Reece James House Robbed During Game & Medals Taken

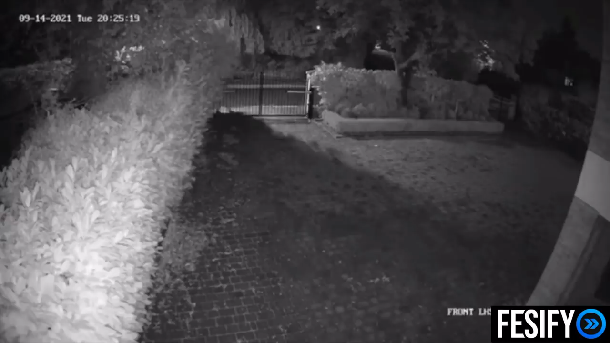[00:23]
You can see people approaching the gates of his home at 8.25 on CCTV and then looking for their way in. At this time, he was playing a match for Chelsea, the Champions League had just returned and they won 1-0 and this was around the time the game was going on.
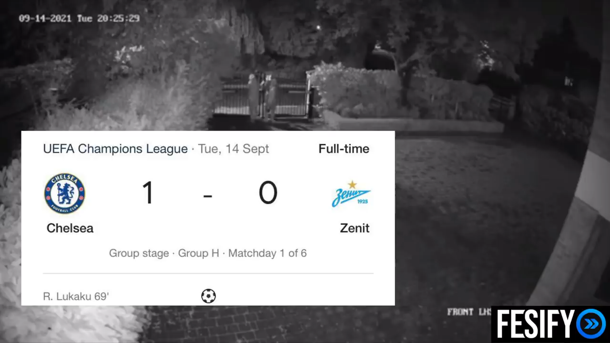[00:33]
I don't know if they had an inside link or something or this as a setup because how do they know nobody was home?
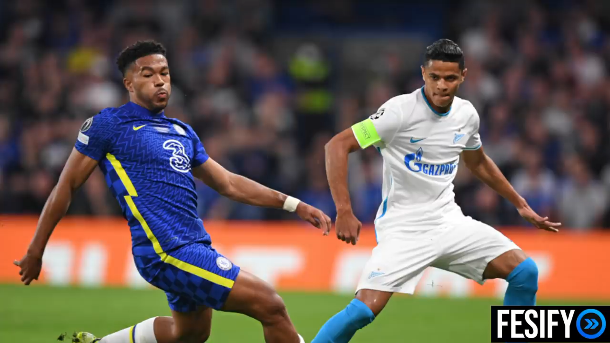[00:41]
Just because Rhys James is playing a match, well possibly they assume that relatives or girlfriends are watching the game that he's at but four men approach the property together.
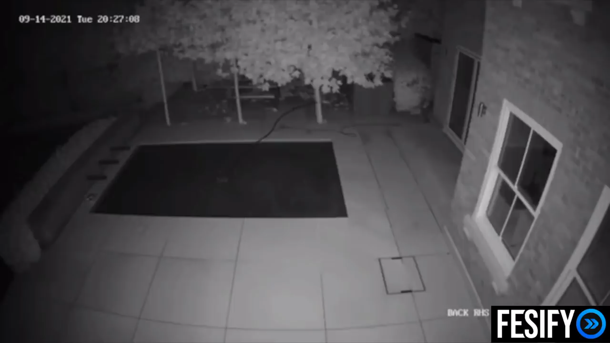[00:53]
The images that have been released when it comes to a different angle on the camera are not that clear to identify people easily but I guess Rhys James putting out to this many people, they could probably brag or speak about it or be silly enough to try and sell the items they take which was medals. He's obviously won the Champions League with Chelsea last season and just recently in the Euros is England,
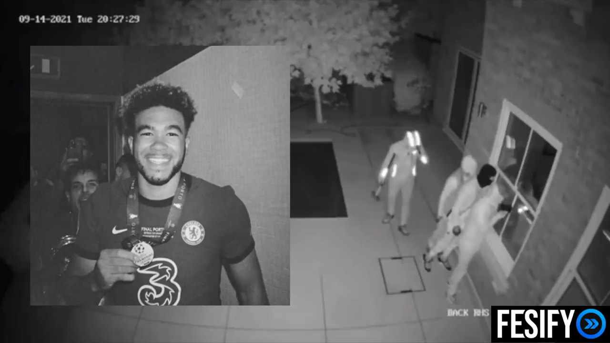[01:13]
they was runners-up and they were the items they had taken.
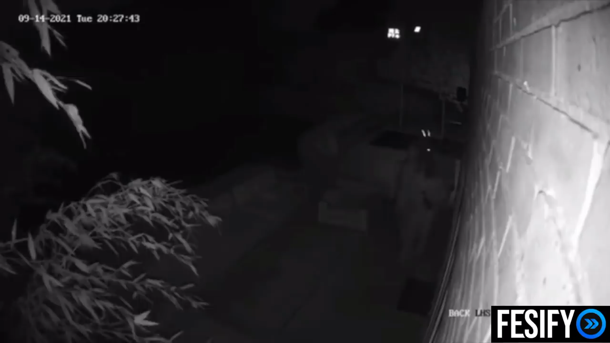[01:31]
Like I said before, these men waving around four torches, if somebody was home they'd have been scared to death, it could have been Rhys James' girlfriend, if she wasn't at Stamford Bridge on watching the game live, she could have been at home watching it and this would have been a dramatic experience for her which is way worse than anything that could happen. Four men to one girl would have been a crazy experience. They actually get inside the property at one point on the CCTV camera and on another clip you will see them leaving. The craziest thing about this is that they bring a car,